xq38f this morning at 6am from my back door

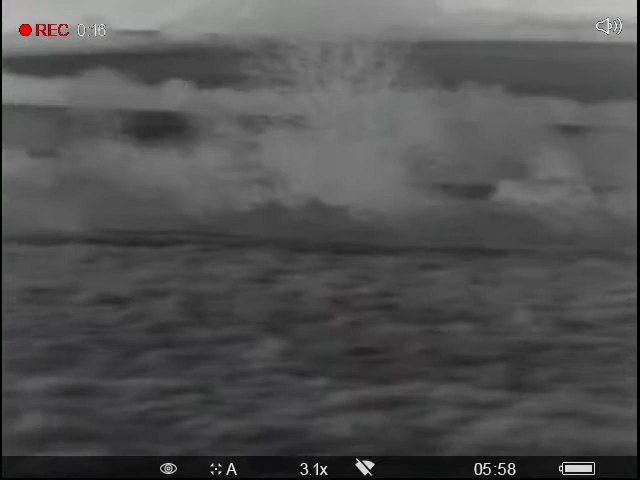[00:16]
Look at this bro, it's the back of our house, 6 o'clock in morning
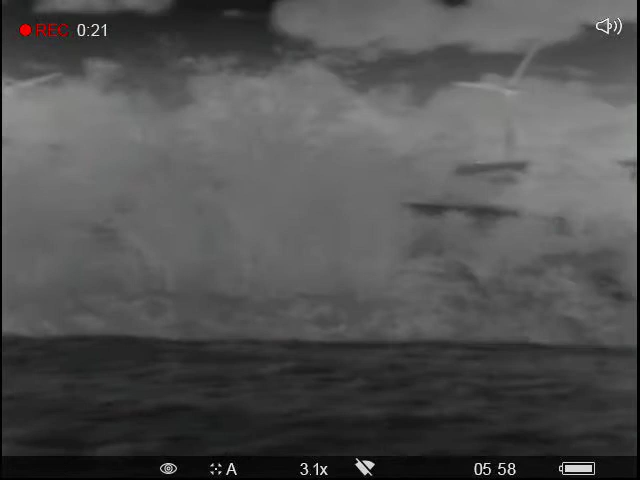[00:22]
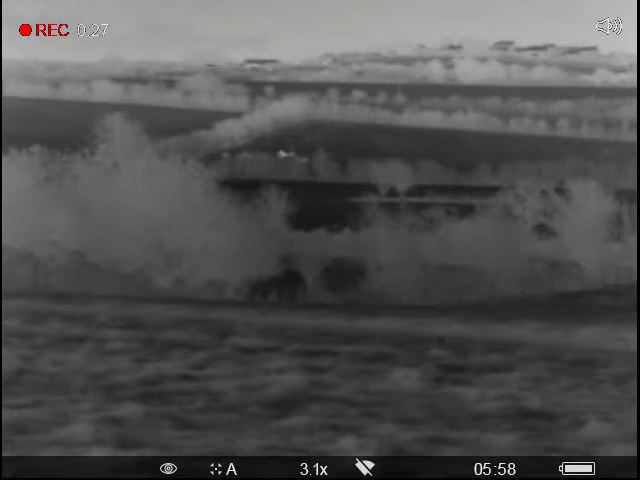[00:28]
All the clear sky look, it's actually full of stars but you can't see them
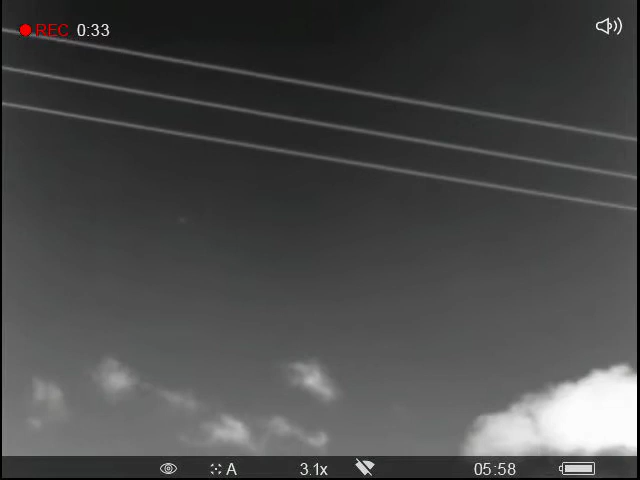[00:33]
The heat coming off that transformer there,
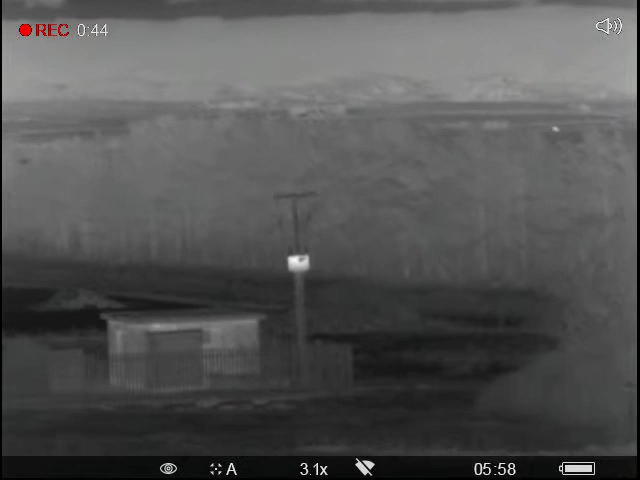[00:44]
the electric pole, cow out in the field right out there,
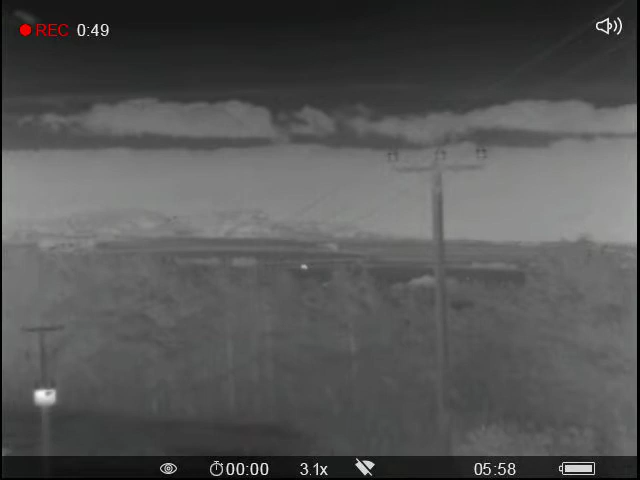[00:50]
it's over a thousand metres away
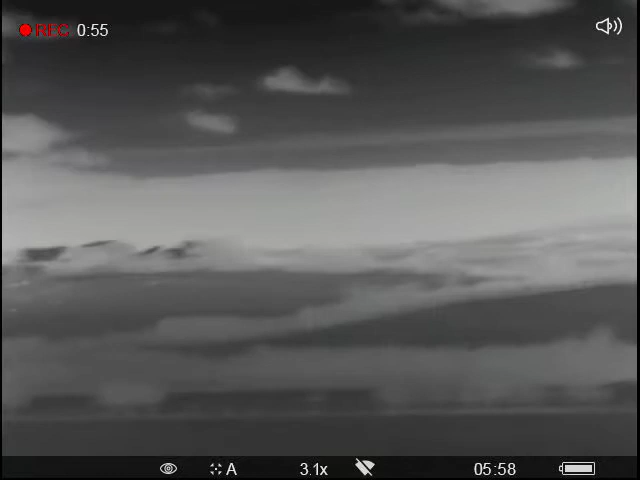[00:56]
Our farm is just over 900 metres up there
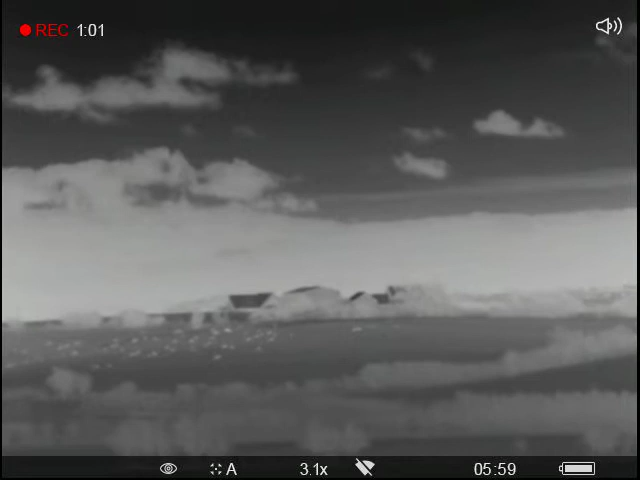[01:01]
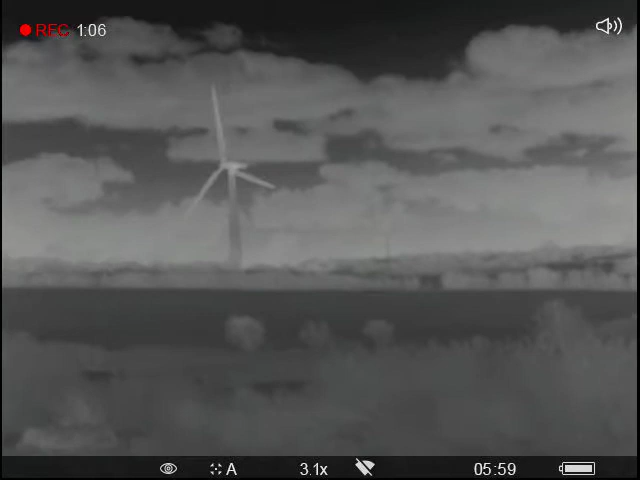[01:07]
I see even the heat off the wind turbines
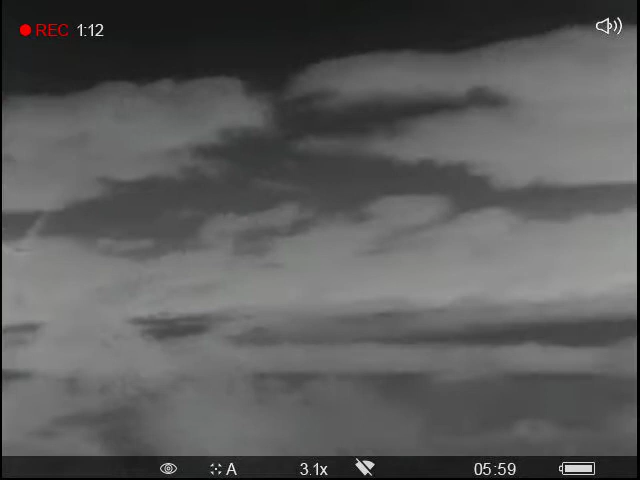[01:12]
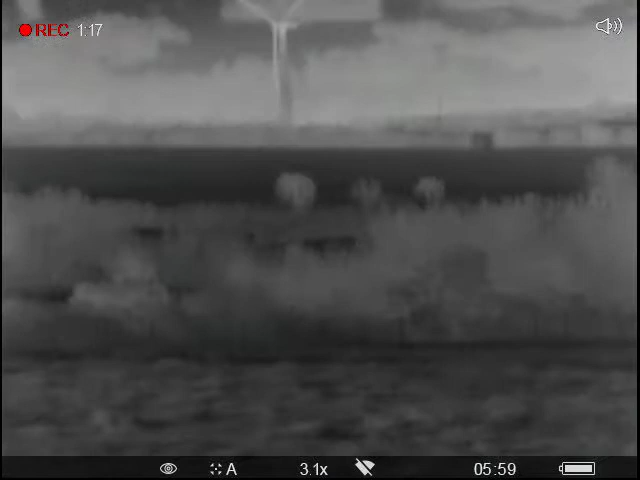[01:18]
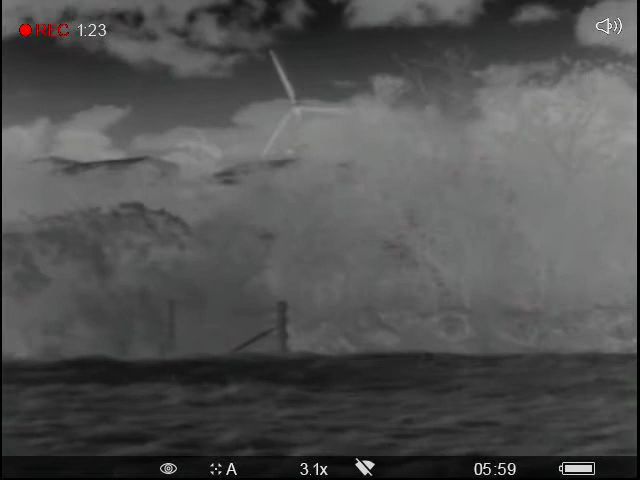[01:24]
It's an amazing invention, technology, this thermal,
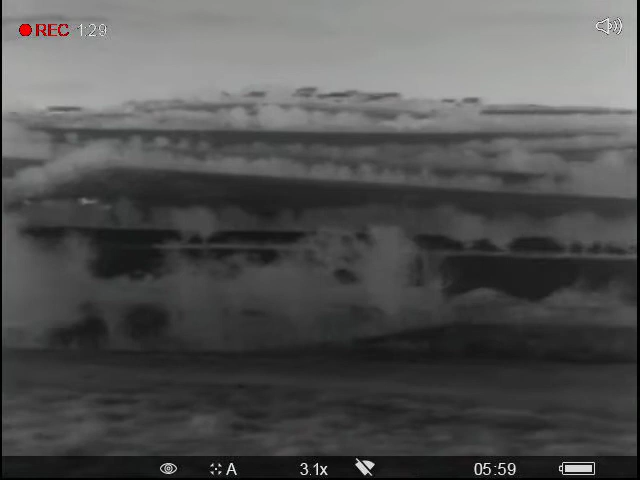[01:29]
all infrared, nothing, how does it see?
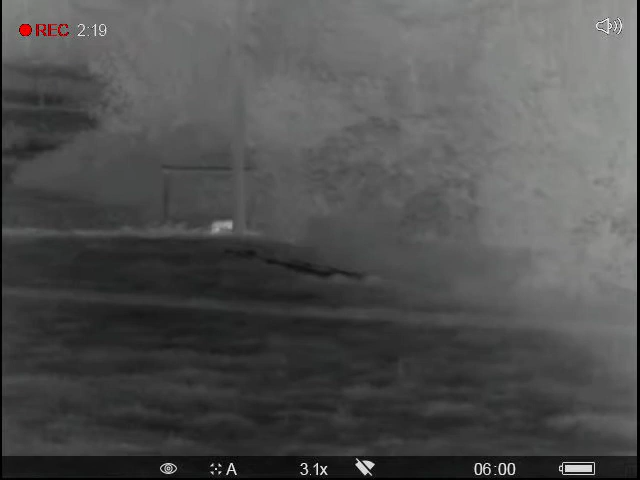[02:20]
He's gone Well, that's nice to see Charlie
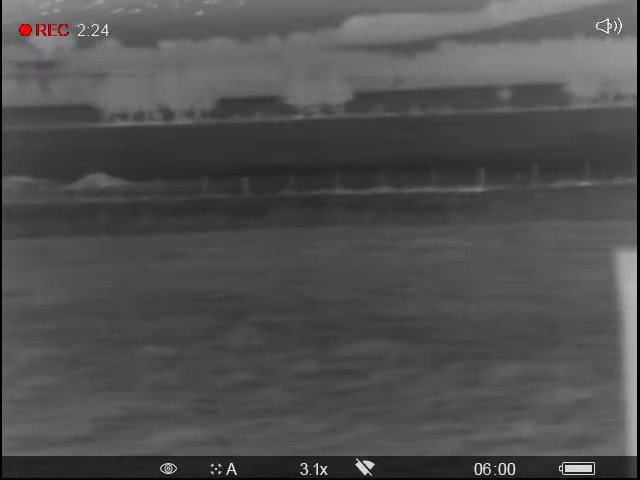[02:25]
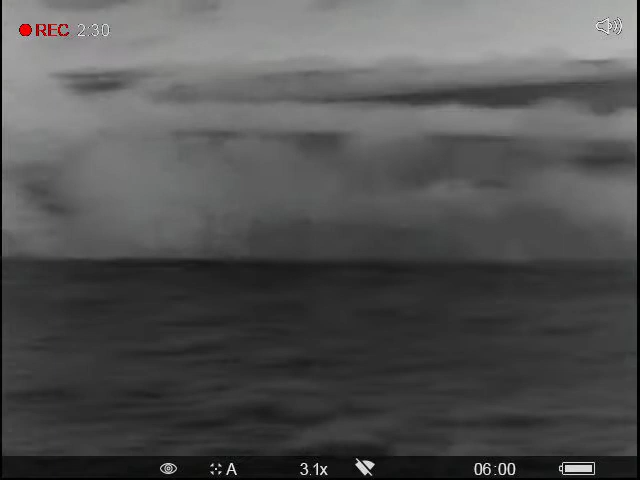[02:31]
No gun That's the first one I've seen this year in the field